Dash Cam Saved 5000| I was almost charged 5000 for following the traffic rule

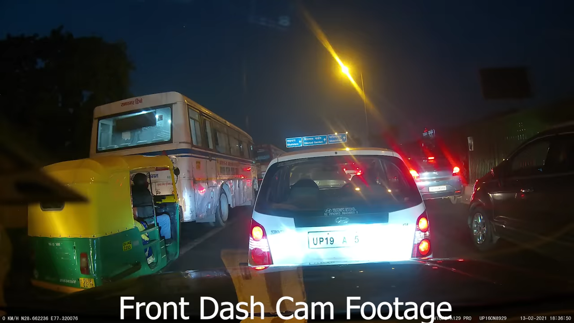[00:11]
یہ جو ویڈیو ہے آویرنس کے لئے ہے تو اس چیز پہ دھیان مد دیجئے گا کہ کون سا ٹرافک والا پلیس والا چھوٹا تھا کون موٹا تھا کون لمبا تھا یا پھر میرے لیفٹ میں کون سی گاڑی تھی کس کے ٹائر بڑے تھے یا کس کا ٹائر پنچڑ تھا ان چیزوں کو پلیس اگنور کیجئے گا جو مین مدہ ہے ڈیش کیمرہ آپ کی کیسی سائدہ کر سکتا ہے کیونکہ اگر ڈیش کیمرہ نہیں ہوتا جو ٹرافک جم کا سگنل جم کا جو فائن ہے پانچ جار روپی اور ایک سال کی جل جو آج کے رولز ہیں کافی سٹرک کر دیئے ہیں تو
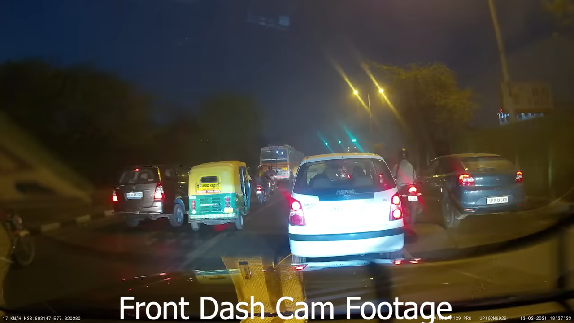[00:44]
یہ ہو سکتا تھا لیکن میں بج گیا بیکی جو آپ دے ڈیش کیمرہ جو پورا فوٹیج ہے وہ آپ لوگ کو آگے دیکھے گا ایسی ہی سگنل پر سگنل گرین ہوئی ہے تو میں وہاں سے نکل چکا ہوں جیسے کہ آپ کو ویڈیو پر دیکھ رہا ہے سگنل ابھی بھی گرین ہے لیکن تھوڑا آگے جانے کے بعد آپ کو لیفٹ میں دیکھے گا جو آگے بندہ جا رہا ہے اس کو اچانک سے سپنا آ جاتا ہے کہ اسے لیفٹ نہیں اس کو رائٹ جانا ہے یا پھر سیدھا نہیں اس کو رائٹ جانا ہے تو اس نے ڈائریکٹ انڈیکیٹر دیکھے جس نے ہمارا کافی ٹائم لے لیا ہم کو وہاں پر کافی سمع ہو گیا اور جو
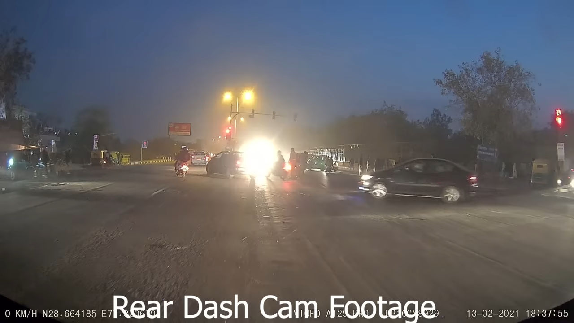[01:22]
اور میں آگے بھی نہیں جاگتا کہ میرے آگے بھی گاڑیاں آگئی تھی تو میں پھر ایک ہی آپشن تھا یا تو میں وہیں بیچ پر رک جاتا یا پھر میں آگے نکل جاتا تو صحیح اس میں صحیح مجھے لگا کہ مجھے آگے نکل جانا چاہے
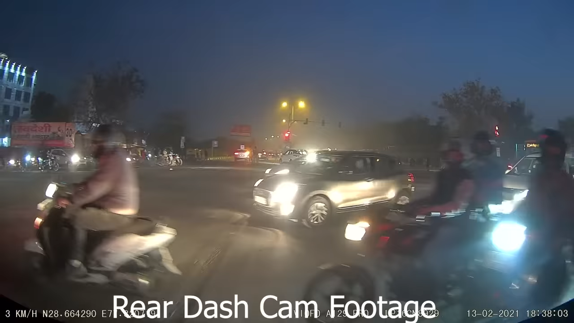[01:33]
اگر میں وہاں پر بیچ میں رہتا تو سب لوگ مجھے مڑھ مڑھ کے دیکھتے